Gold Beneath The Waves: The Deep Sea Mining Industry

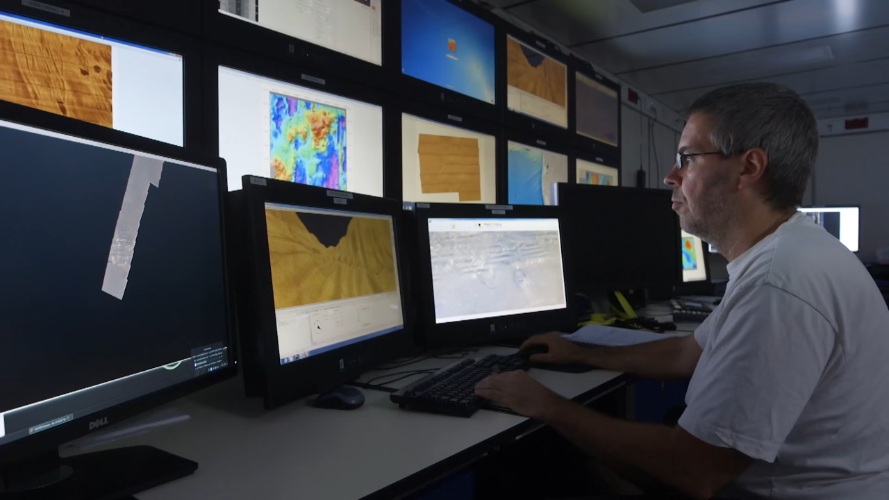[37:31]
Experts had all presumed the seabed was even.
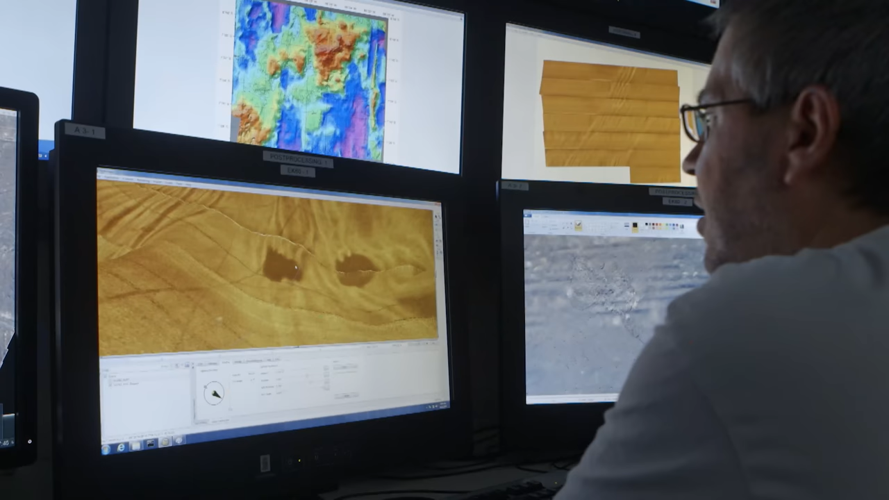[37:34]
However, in fact, the researchers on the Zona have discovered it's full of hills and valleys.
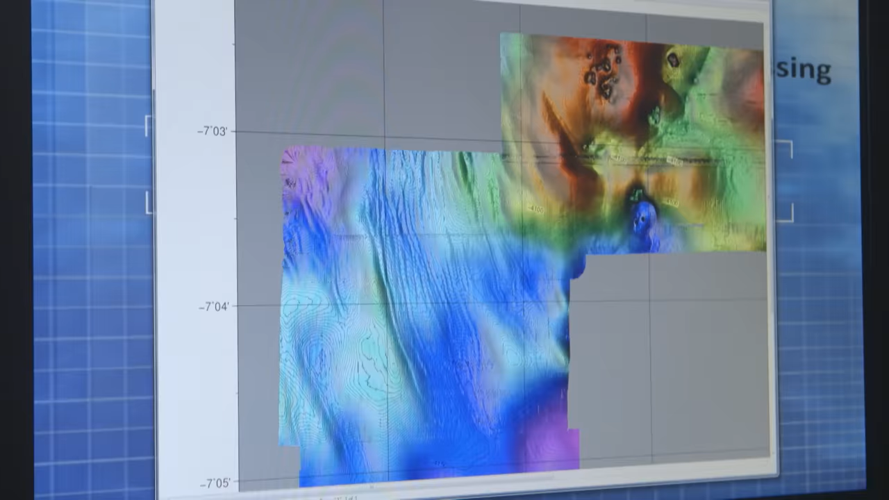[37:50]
The computer slowly puts together a mosaic from the images of the seabed.
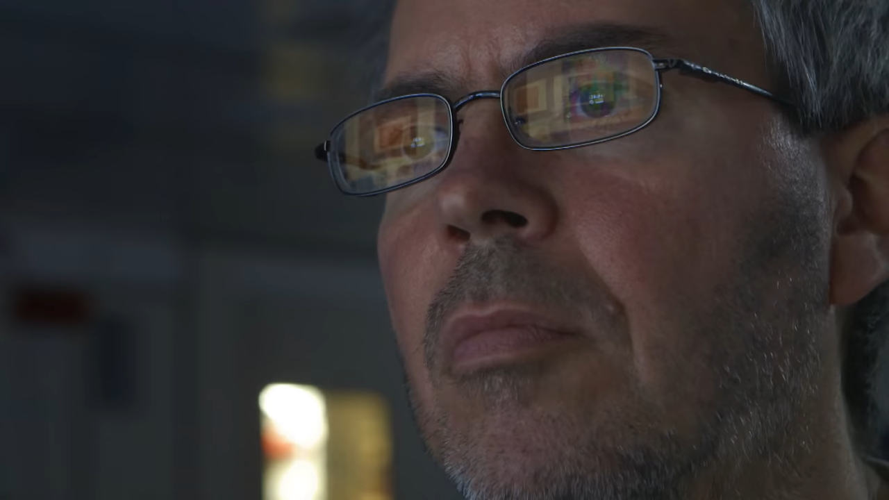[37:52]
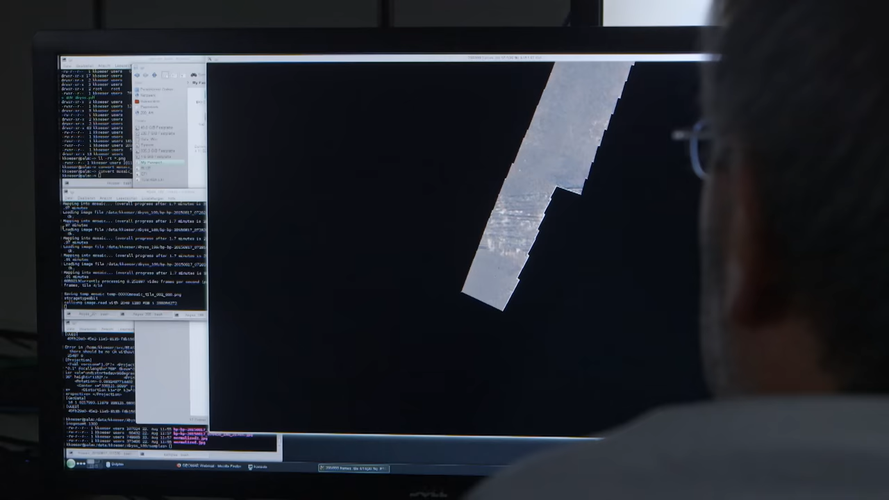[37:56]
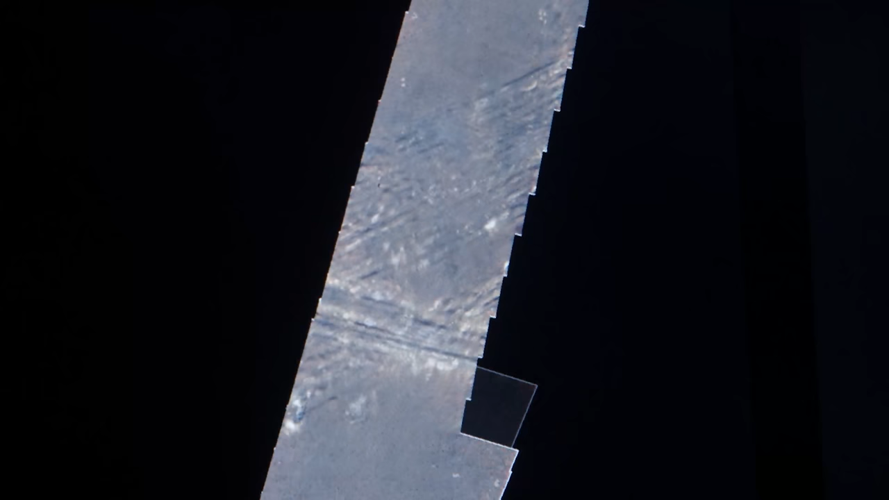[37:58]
After 26 years, the tracks from the plowing harrow are still just as clear as if they had been made yesterday.